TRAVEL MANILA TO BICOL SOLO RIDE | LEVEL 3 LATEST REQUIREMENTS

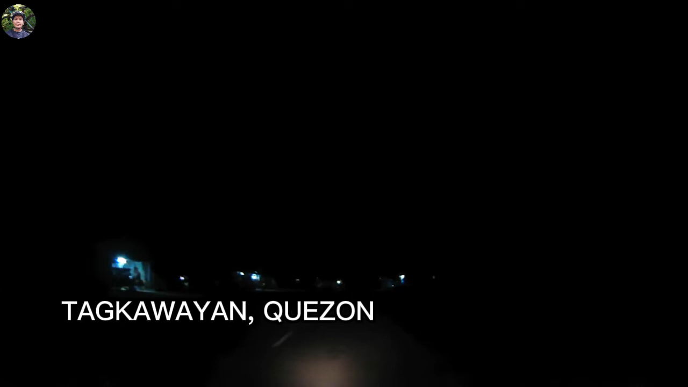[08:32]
Talagang solo ride dito. Radyo ay ayun muna ako dito sa dilim.
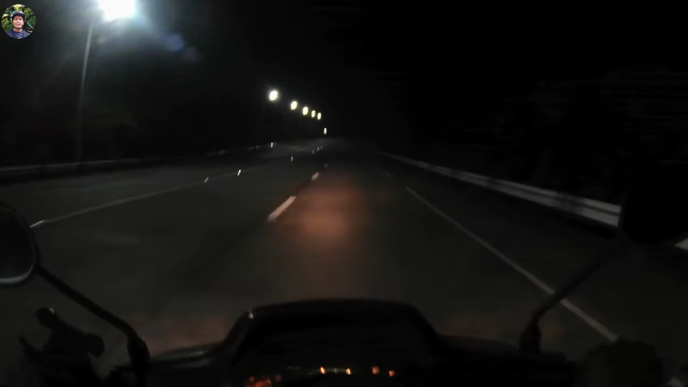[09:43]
Puro mga solar light. Sana ganito na po ang mga daan dito.